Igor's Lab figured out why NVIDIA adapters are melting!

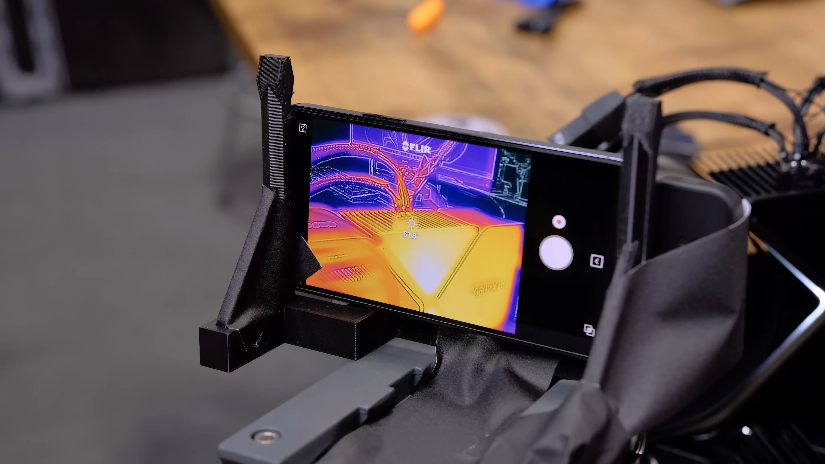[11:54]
61.8 on the outside of the plug, which isn't that odd.
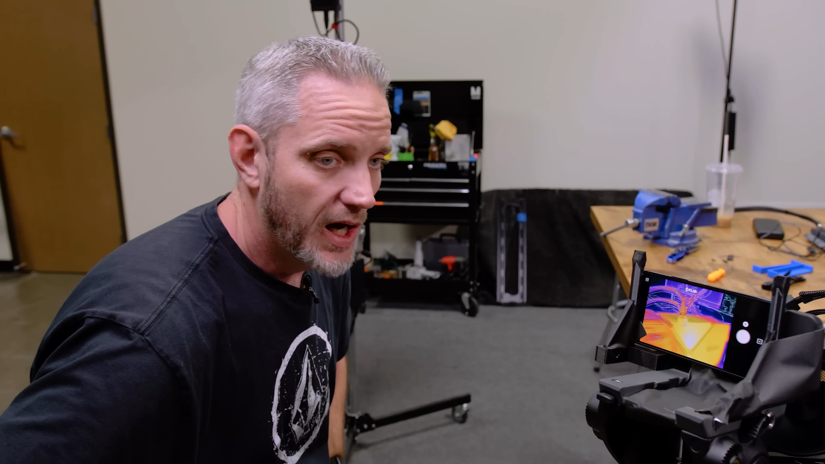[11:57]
The transfer of heat from the pin through the plug plastic to the outside.
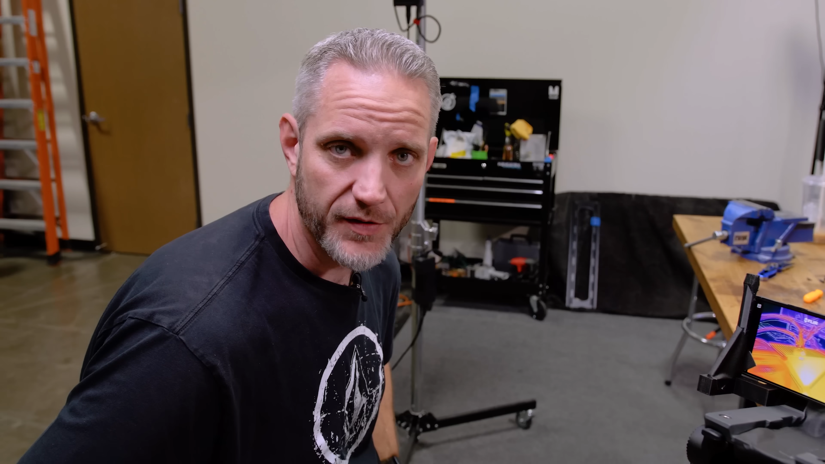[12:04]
That's going to be a pretty terrible transfer of heat until it's eventually hot enough to start melting it. At the end of the day, Igor has already kind of made his assessment. And I think it's a very fair one based on my limited knowledge. And he knows a heck of a lot more than me about that sort of stuff. So I think the problem has already been found. It's just proving to be harder to recreate it than I expected.
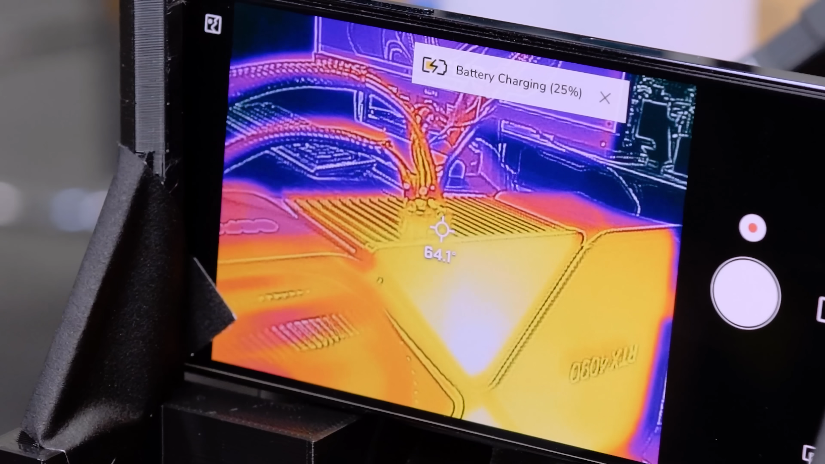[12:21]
All right. So lunch is about to be delivered and it's been hovering around the same temperatures.
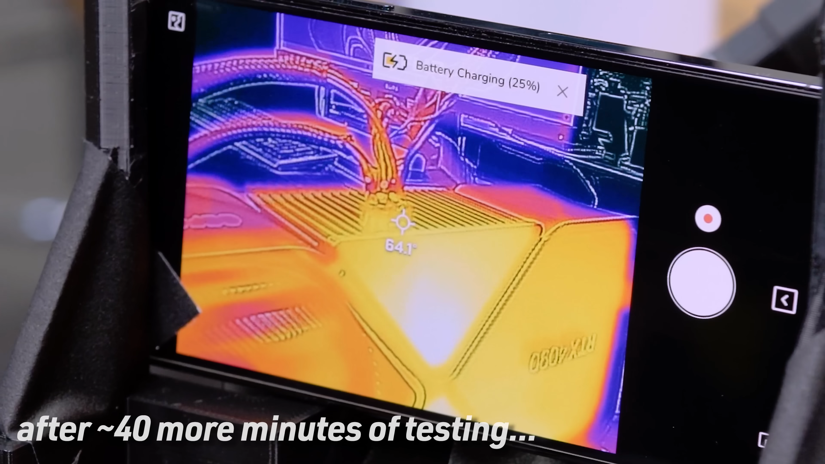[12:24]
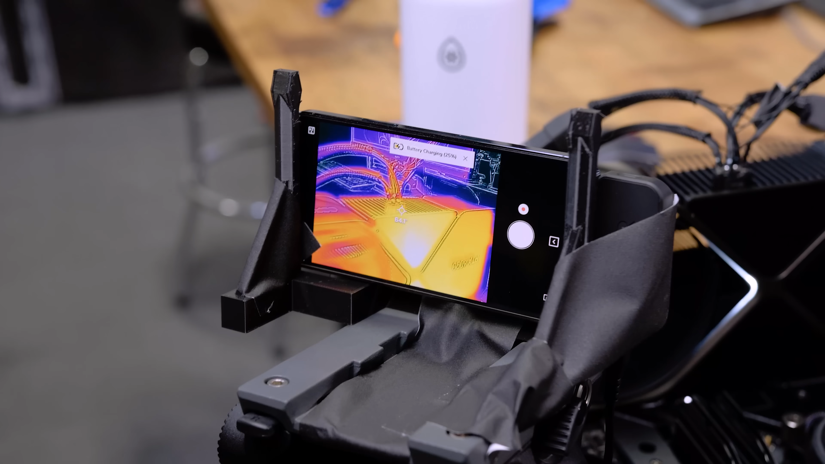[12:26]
64.3 I think is the highest I saw getting it sort of starts to come down.
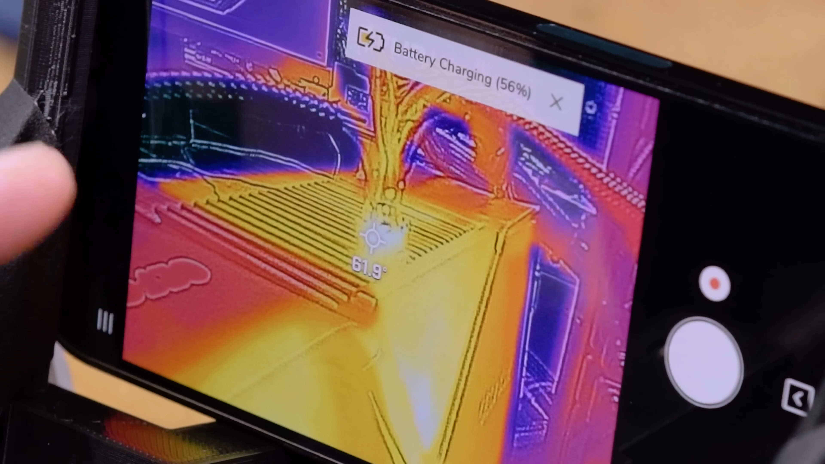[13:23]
So we're actually at the hottest temp we've been at yet and we just crossed it. All right. Any sort of defamation of this plug?